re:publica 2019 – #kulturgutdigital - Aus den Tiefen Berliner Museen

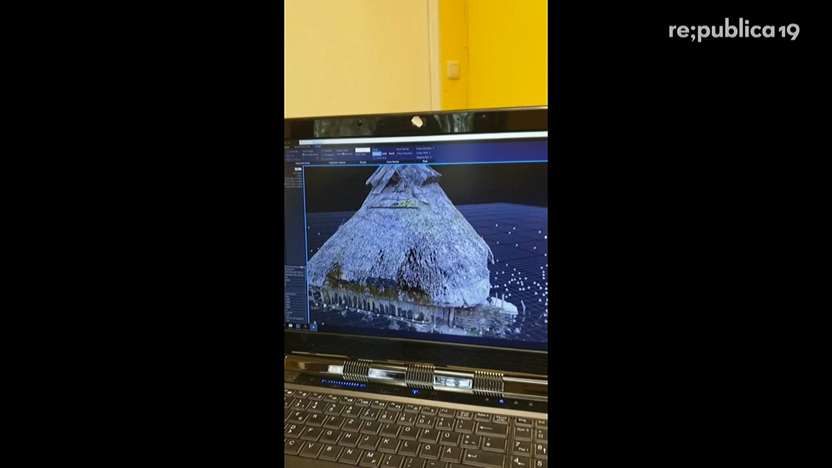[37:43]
Wir versuchen also gerade dieses archäologische Dorf, was in den 1970er Jahren wieder aufgebaut wurde, zu digitalisieren mit Hilfe von Fotogrammetrie. Das Besondere daran ist, dass jetzt endlich die Möglichkeit besteht, auch konkurrierende Forschungsstände sichtbar zu machen.